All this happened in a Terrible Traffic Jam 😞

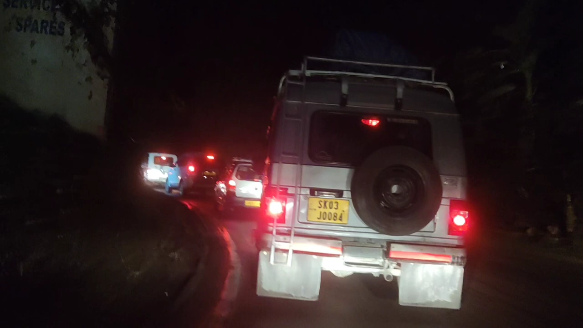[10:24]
जाम अझै छ, अझै छ ट्राफिक जाम, अझै छ।
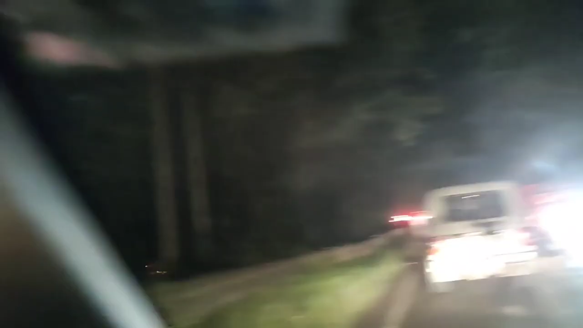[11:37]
उताबाट आउने पनि त पुरै थियो रहेछ नि त है बाबे।
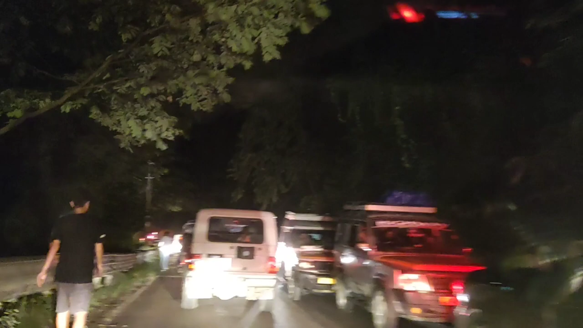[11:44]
कति चाहिँ जाम आम्बो, मोर देन 2 आवर्स बस्यौँ है बाबे, बस्यो है हा बाबे, बस्यो नि पुरा बस्यो।